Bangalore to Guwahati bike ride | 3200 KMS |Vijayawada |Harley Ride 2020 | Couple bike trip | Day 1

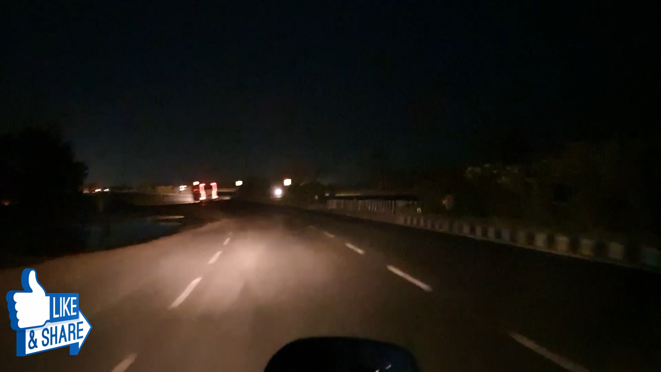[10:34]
it's around eight o'clock and we are reaching towards vijaybada it was a long tiring day we reach